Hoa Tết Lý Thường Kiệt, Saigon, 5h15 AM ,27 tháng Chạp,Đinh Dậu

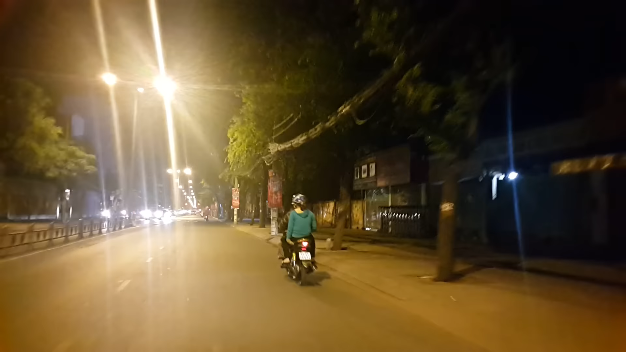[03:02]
nên lúc đó là nó tạo ra một cái không khí trưa 30 rất là nhộn nhịp.
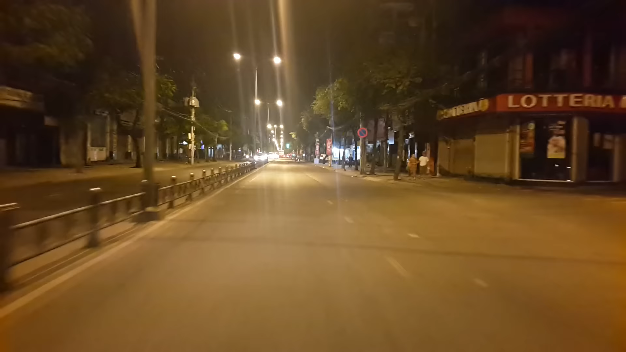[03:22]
Và đây là đường Lý Thiền Cười là Nguyễn Văn Thoại vào lúc khoảng 5 giờ 20 sáng 27 tháng Chạp quý vị.
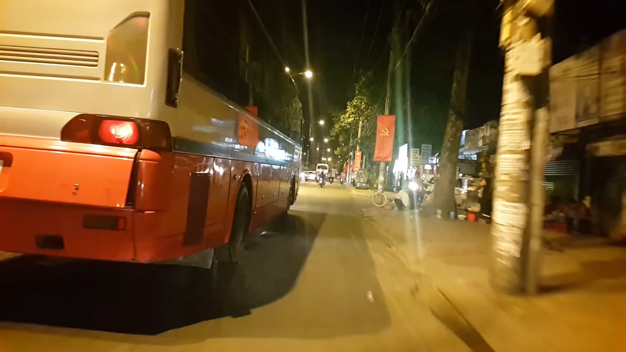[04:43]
tính luôn thời gian xuất nhập cảnh cửa khẩu Mộc Bài khoảng 5 tiếng đồng hồ quý vị. Mỗi ngày có hàng chục chuyến như thế này. Có hai loại xe, xe ghế thường và xe ghế nằm quý vị. Giá vé khoảng 15 đô
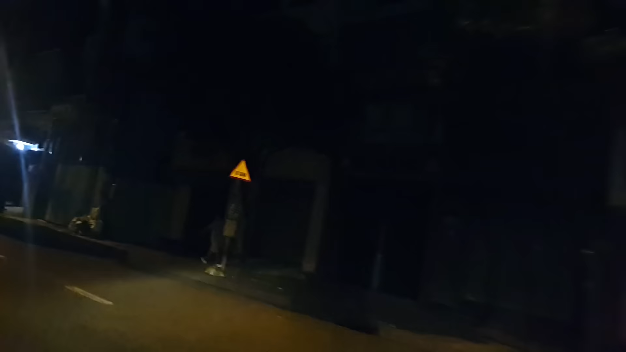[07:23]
dòng ở đây là đường Xuân Hồng cái gì, bên tay trái là khuôn viên của hội chợ triển lãm Tân Bình đó. Tương truyền đây ngày xưa thời Pháp là một cái nghĩa trang quý vị, nghĩa trang ngã tư Bãi Hiền á.
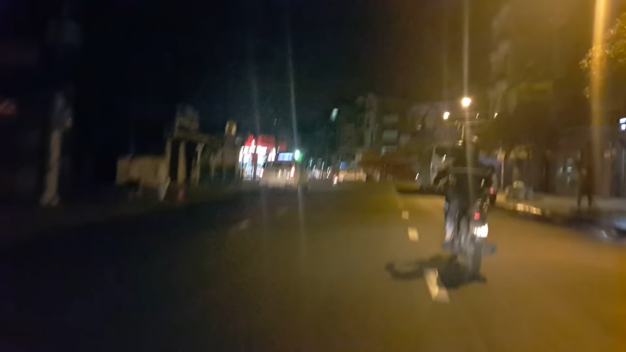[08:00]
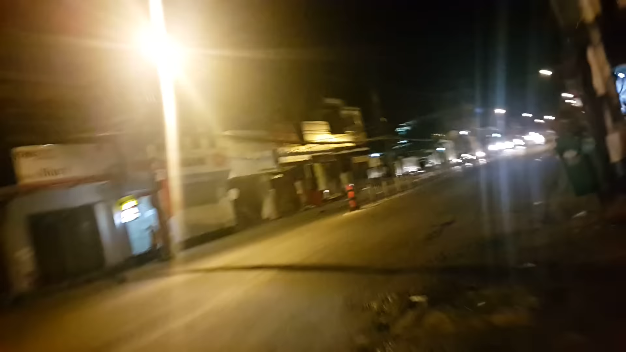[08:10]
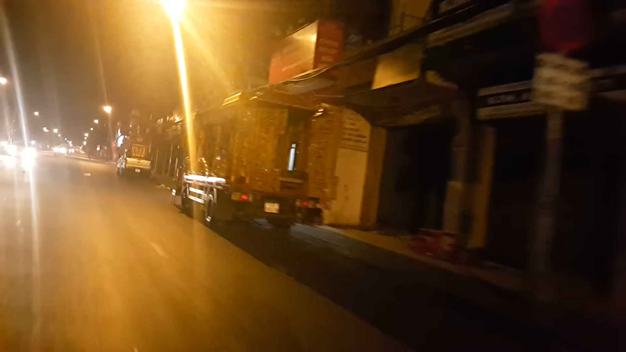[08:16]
Đường Lê Văn Việt bây giờ là Trường Chinh quý vị. Đây.
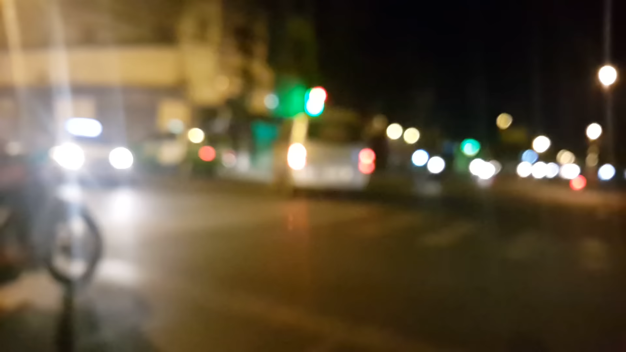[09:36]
Là 5 giờ rưỡi sáng ngày 27 tháng chạp quý vị, còn 3 ngày nữa là giao thừa quý vị ha. Liên Việt. Góc bên phải đây là đường Bình Giả vậy.
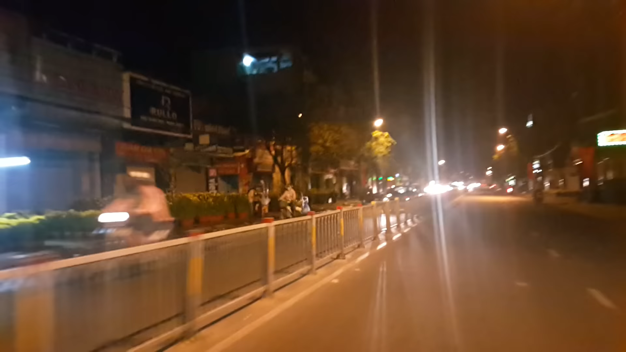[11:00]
Rồi bên phải vừa qua là ngã ba Tân Hải. Rồi chị thấy đây nó bán hoa cúc. Gần đến chợ Võ Thình Trang quý vị.
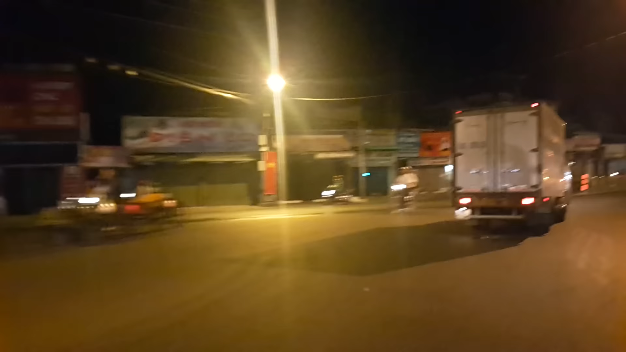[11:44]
Âu Cơ. Rồi thẳng hướng đây là đi ra Tân Kỳ Tân Quý,
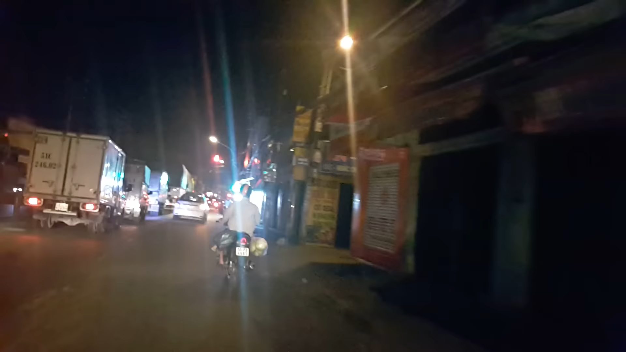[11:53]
đi ra cầu Thâm Lương, đi ngã tư An Sương quý vị.
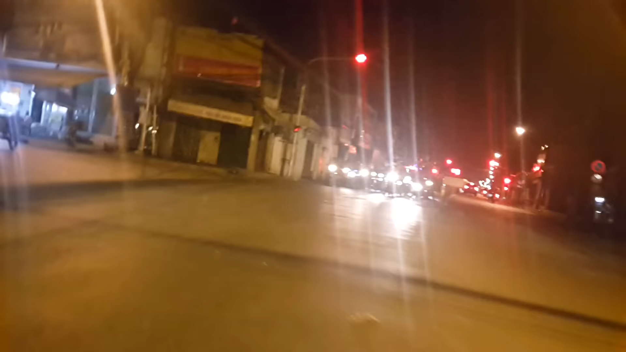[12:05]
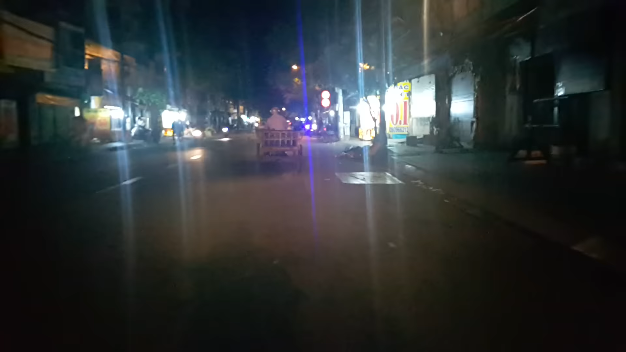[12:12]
Rồi, quẹo qua đây là đường Tân Sơn Nhì quý vị. Đây là cái làng thứ hai của cái làng thứ nhất là Tân Sơn Nhất, là nơi mà có sân bay Tân Sơn Nhất quý vị. Thì bên kia đường Lê Anh Việt là làng Tân Sơn Nhì, là cái làng tôi đang đi đây.
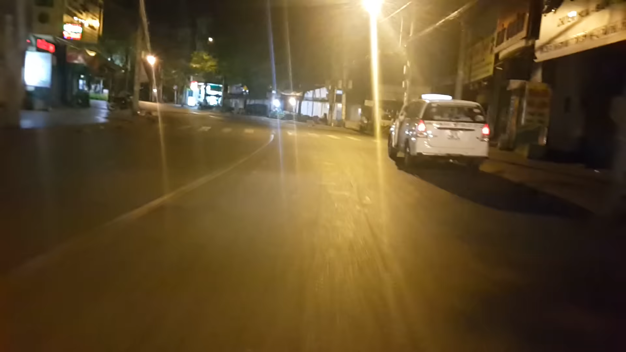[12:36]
Đây là hai cái làng có cách nay khoảng 250 năm khi người Việt mình đến đây khẩn quan lập nghiệp, lập nên hai cái làng đầu tiên mà ngày nay thuộc Tân Bình đó quý vị. Quý vị thấy sáng ngày 27 tháng Chạp đường Sài Gòn khá mát mẻ vắng vẻ quý vị ha.